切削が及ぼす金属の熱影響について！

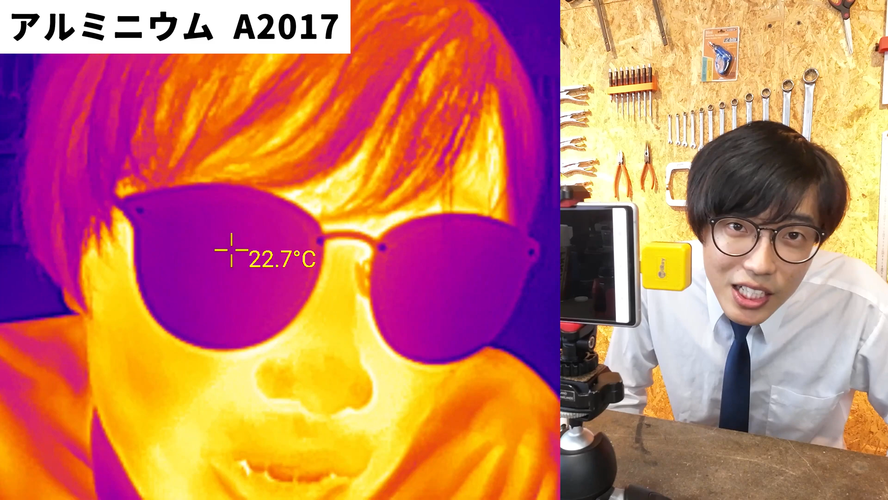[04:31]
On screen: spot 22.7°C
はいこちら画面切り替わっていますでしょうか僕の顔の表面の温度だったりとか眼鏡の温度なんかが表示されてたらいいなって思いますはいすごくないですかこれはい
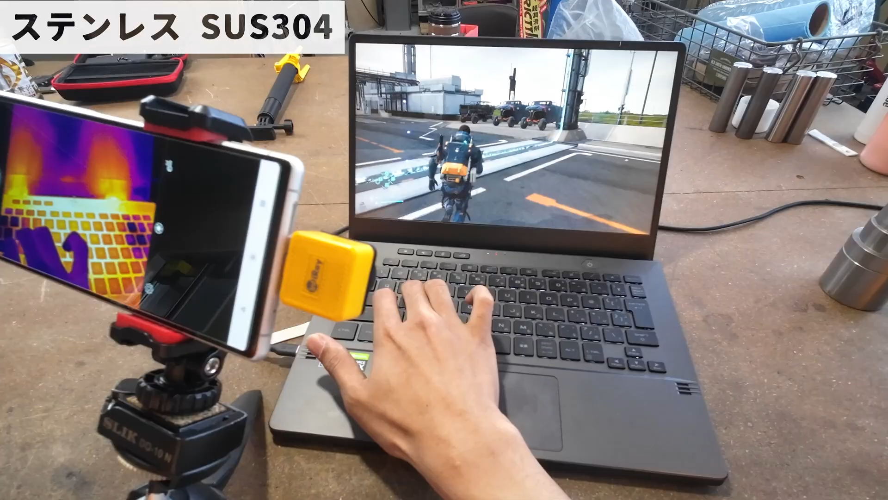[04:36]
今ノートパソコンでですねデスストランディングっていうゲームをやっているんですがそのやっている時の表面温度をご覧ください49.
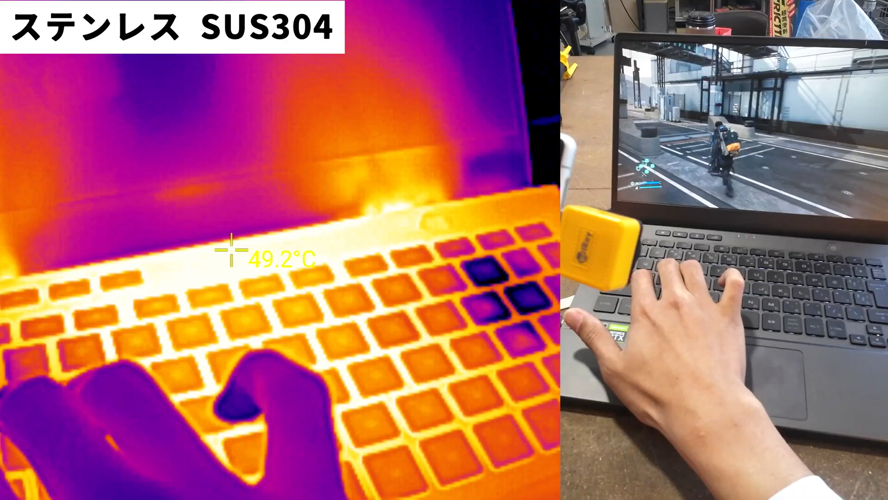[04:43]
On screen: spot 49.2°C
2度と表示されていますでこの時ですね僕の手なんかがこうやって入るとちゃんと手の温度を測るこのスピードこのスピード感注目してほしいです例えばこの金属を持ってくるとちゃんと19度とか20度ぐらいを表示するというこの速さすごいですよねこれめちゃくちゃ性能いいですよでは今から一つ実験をやってみましょう
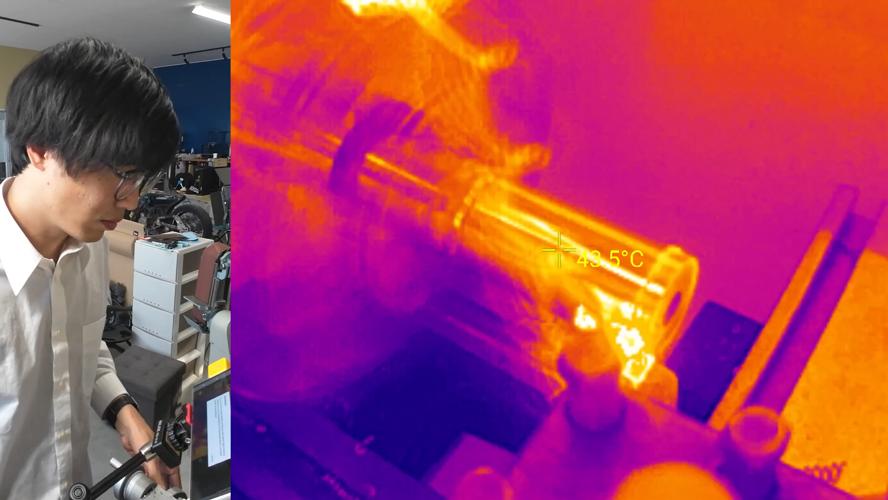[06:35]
ステンレスサス304を行います
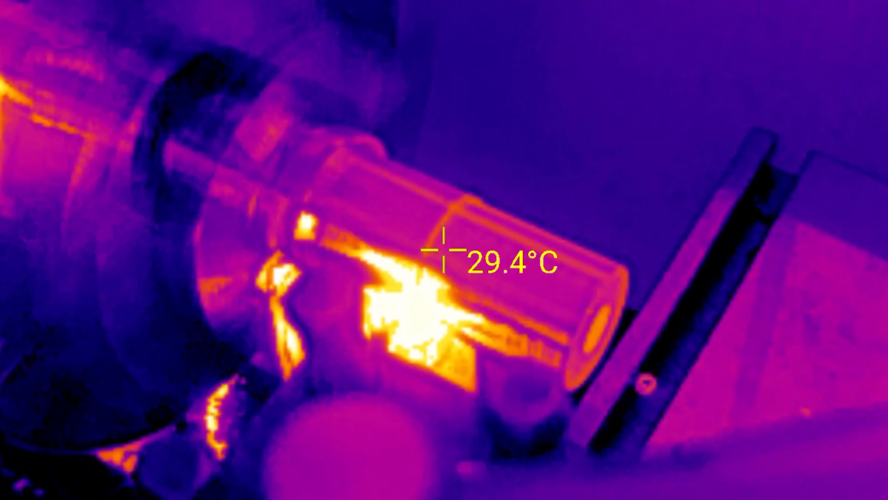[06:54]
On screen: spot 29.4°C
というわけで熱伝導率の違う2つの金属アルミニウムとステンレスをそれぞれ加工してみた
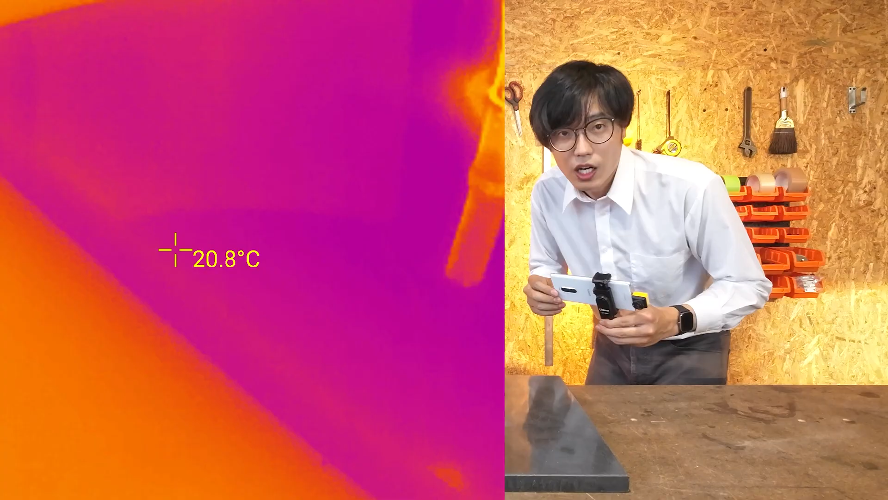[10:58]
On screen: spot 20.8°C
はいでは加工が終わった直後の温度を測定していきます
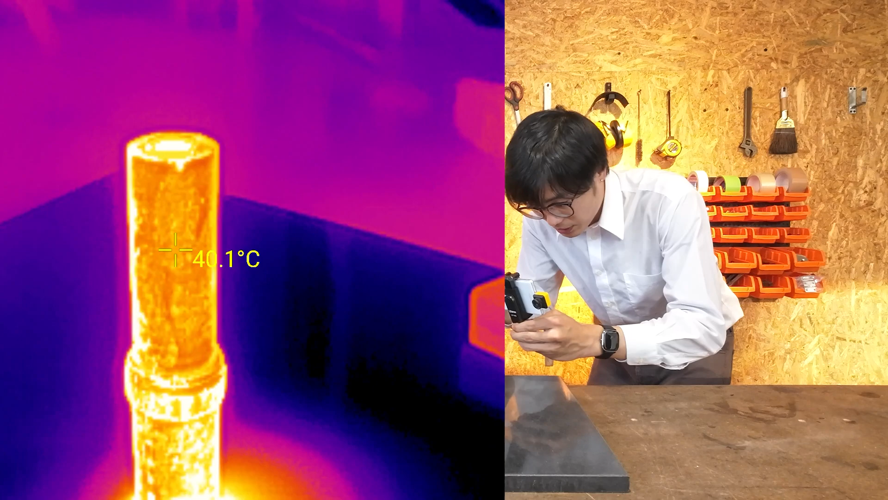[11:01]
On screen: spot 40.1°C
だいたい40度ぐらい何やかんやかんやかしているとねやっぱりねちょっと冷めちゃいましたねこの状態で温度測っていきます